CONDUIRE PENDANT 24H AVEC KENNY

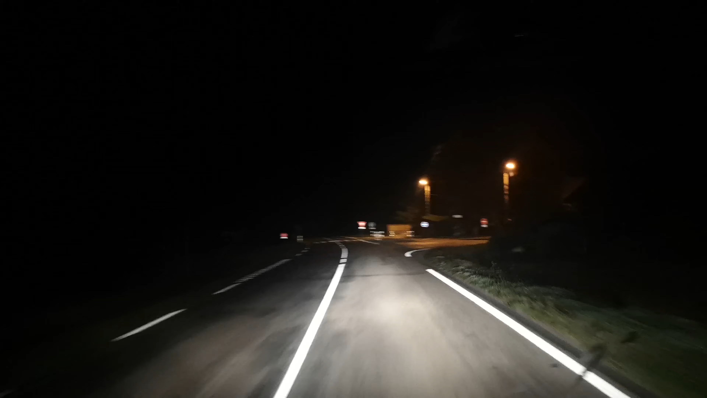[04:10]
Les gens ils ont pas internet ici, frère. Quand tu sors du brouillard, en fait, en vrai, tu sors d'une dimension parallèle. Voilà. On a croisé aucun signe de vie. C'est vrai, tu vois. Il y a personne, regardez, il y a personne. C'est vrai, on a pas vu une voiture, rien. Il y a rien, mais les gens ils ont pas de voiture ici. C'est que tu tombes en panne ici, ça devient un film d'horreur. Mec, tu tombes en panne, t'appelles l'assurance.